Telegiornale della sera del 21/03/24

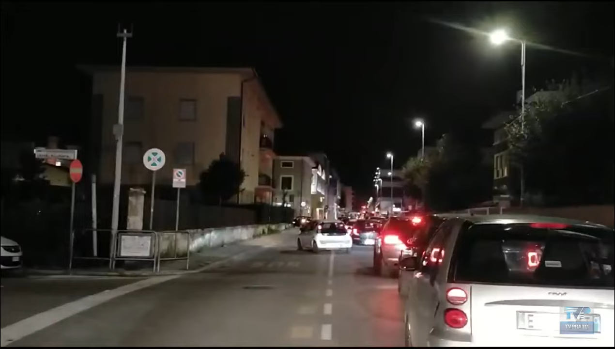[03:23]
Code nella zona est, code nelle strade di accesso al centro, code chilometriche per chi deve attraversare la città da sud a nord e raggiungere il Val Visenzio per inerpicarsi lungo